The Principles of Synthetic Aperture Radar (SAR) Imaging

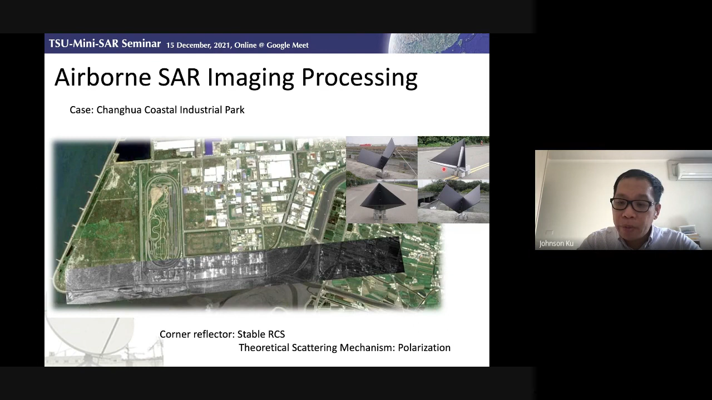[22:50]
and to provide a theoretical scattering, uh, scattering mechanism here. And one thing I need to be mentioning here, because, um, some, uh, some place we cannot place the, um, corner reflector. So there is another things I would like to introduce to you.
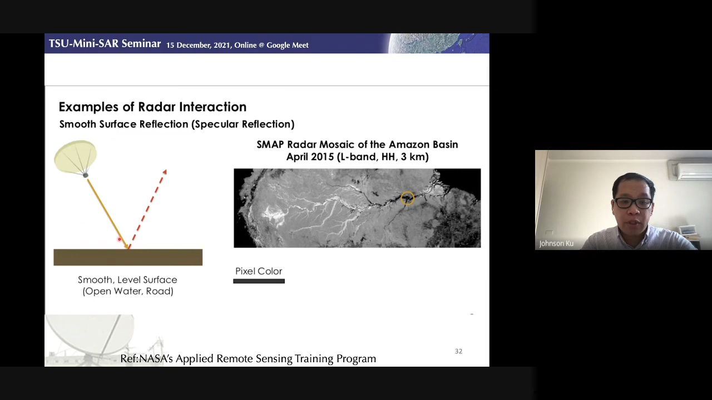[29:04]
interaction between the, uh, and the target. Uh, so the, for the smooth surface reflection, um, you can see the, under, in the star image, that is, uh, very dark, in the pixel color.